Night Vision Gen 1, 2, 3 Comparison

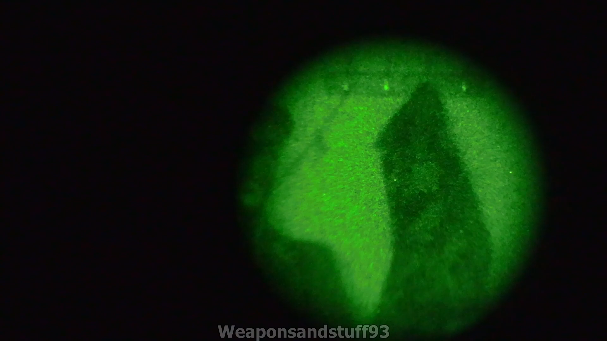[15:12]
So, anyway, first we'll do it again.
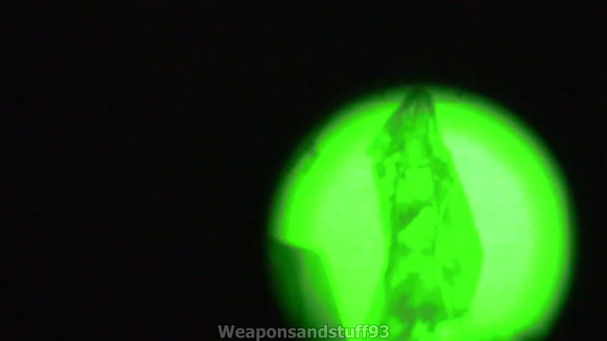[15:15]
The 850 nanometer, as you can see, shows up perfectly well.
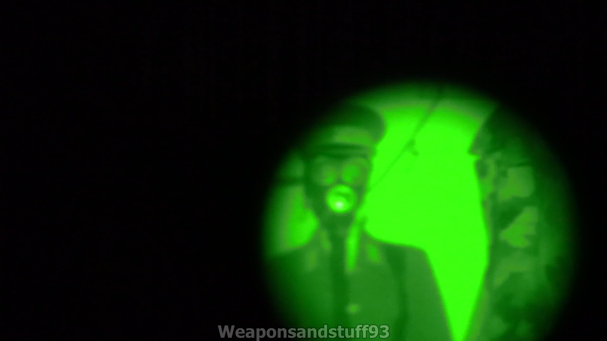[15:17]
That's really clear as a day now, isn't it? With that, right, now for the 940.
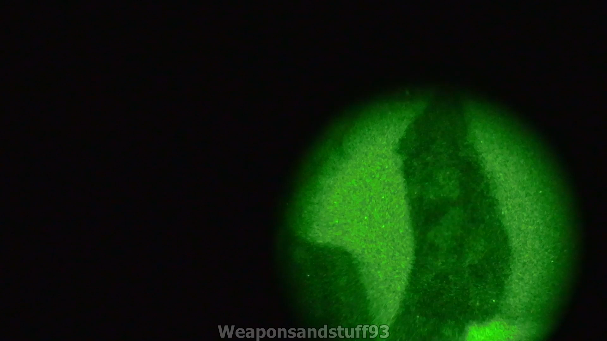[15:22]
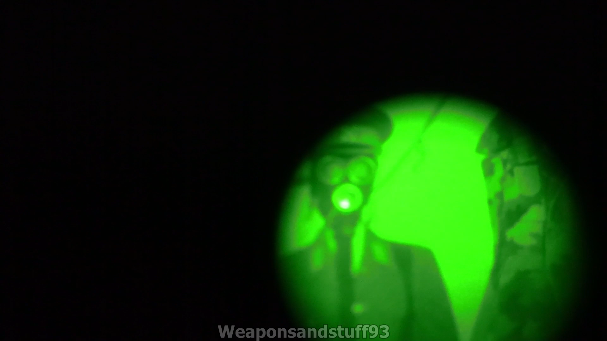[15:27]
And as you can see, it can see the 940 just as well as it can see the 850. This is apparently an issue where some Gen 3s aren't as good at seeing the infrared range.
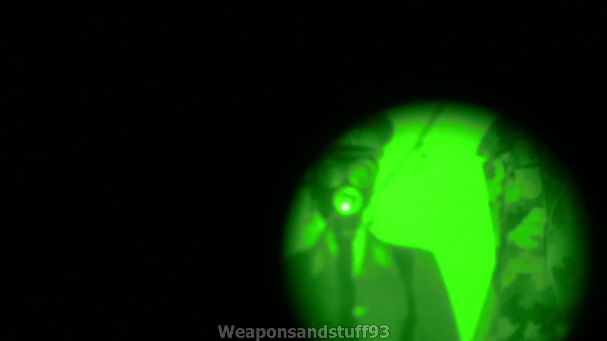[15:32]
So, bear in mind, funnily enough, my Gen 0 is still the best device I've got for seeing the big infrared range.
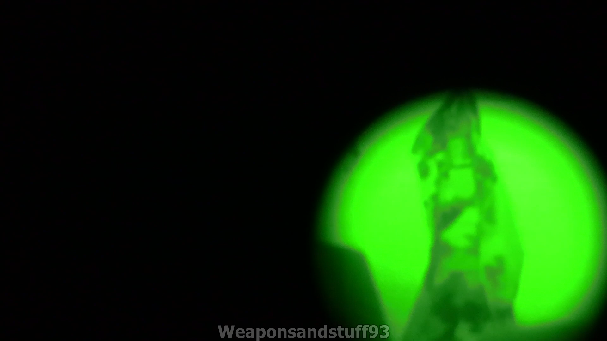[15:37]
You can also see the bright source protection in, um, action here. How it sort of fades the brightness down when it sort of gets a bit of light reflect back in here. Again, you don't want to test that on purpose with night vision, but it's a good feature to have on there to stop burning out the tubes.
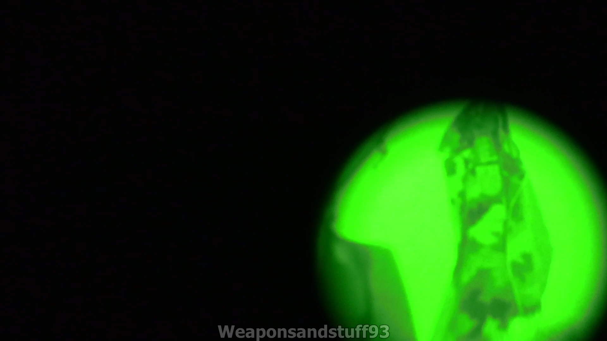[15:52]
So, yeah, there you go. That's, that's the, um, Gen 2. So, again, with no IR illuminator, quite a lot of scintillation going on,
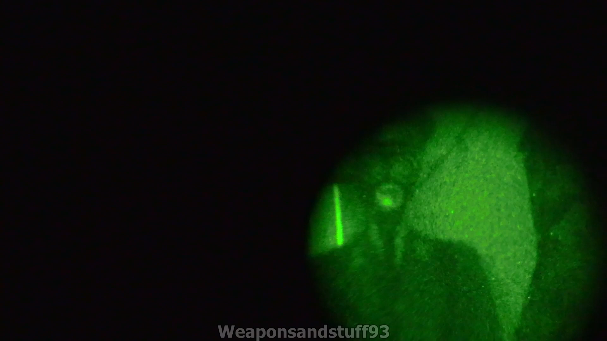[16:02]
but you can make out what you're looking at with IR illuminators, you know, much easier. Right, now for the Gen 3. But with the Gen 3, I'm going to be very, very careful because obviously, as it's not my night vision,
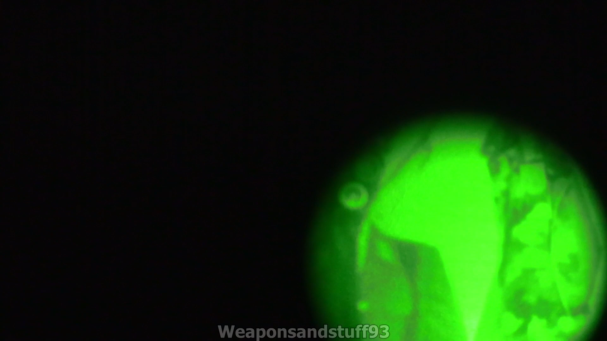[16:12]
um, basically I'm going to have to, when I turn the IR on,
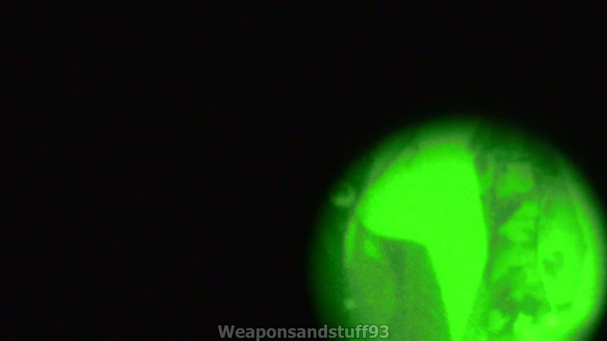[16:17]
I'm going to have to be very, very careful how I aim the sort of IR torches.
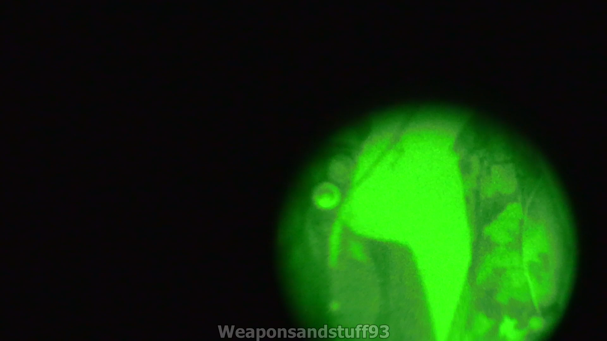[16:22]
I might just aim them at the floor, so you can only just see the IR bounce off the carpet. So that would look like that, basically.
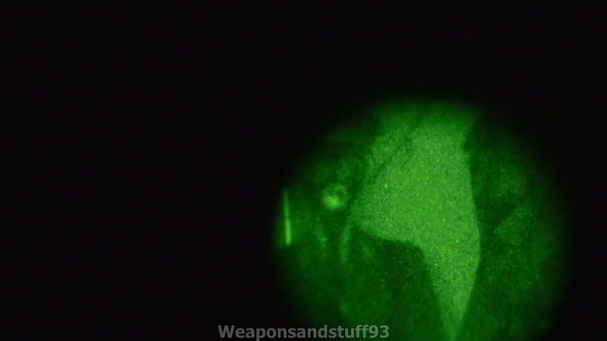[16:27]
So as opposed to that, it'd be like that, um, which is probably the best I can do with the Gen 3, because obviously I want to be super careful with it.
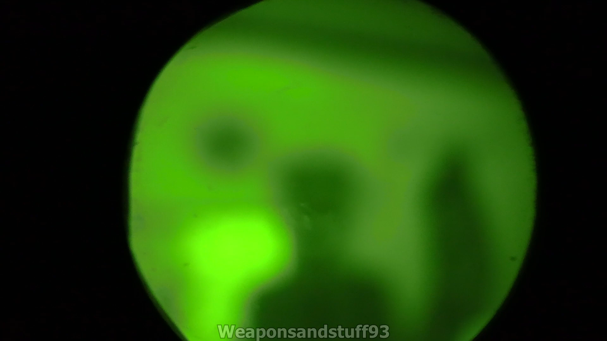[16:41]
And if the camera wants to focus, you can see some of the marks on the tube there. They're not actually blems on there.
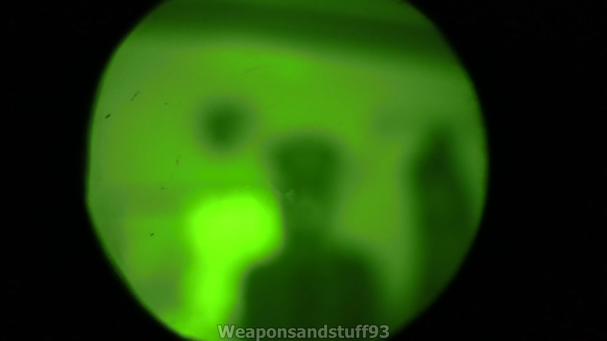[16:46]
That's, um, there you go, now it's focused. You can see there's no blems.
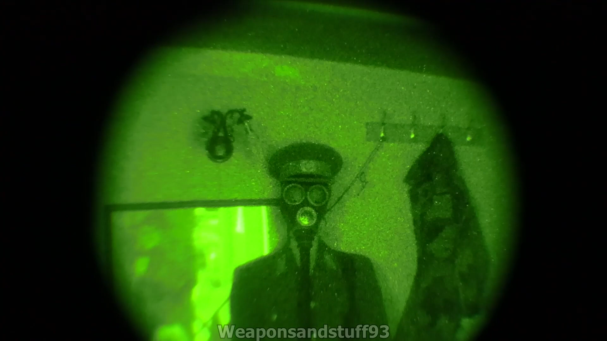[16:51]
What those are in the, um, just I think there's a little bit of dirt on the lens, I'll give that another clean. But as you can see, a Gen 3 is pretty damn amazing, even this is a basic Gen 3. With no IR illumination, you know, in a very dark room, you can see how well it performs. Now, where the Gen 3 might not be as good is seeing different ranges of IR light and its bright source protection. Obviously, we are not going to test somebody else's night vision with bright source protection for obvious reasons. So I'm going to have it aimed there, but I'm not going to aim the IRs there.
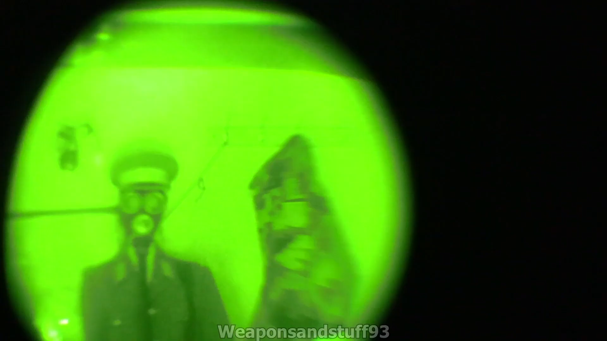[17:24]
So, right, first, the, um, 850 nanometer IR aimed at the floor. Right, so you could see there that, obviously, it can definitely see reflections of IR literally off the carpet. So it's very sensitive to that wavelength.
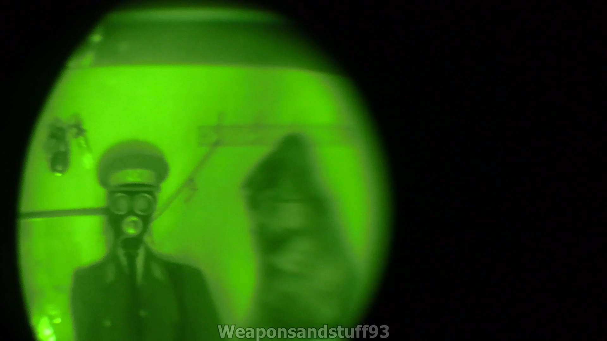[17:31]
Right, let's flick that one off. Now, let's try the 940. Oh, and this picks up the 940 pretty well. Um, yeah, so, interestingly, these Russian Gen 3 units have a better IR range than the American ones do. Because, supposedly, American Gen 3s have a lot of issue picking up, um, 940 nanometer IR and above. So this Russian one seems alright, but yeah, I'll definitely give that lens a quick clean. I don't know which side the dirt's on, but I'll clean both sides regardless.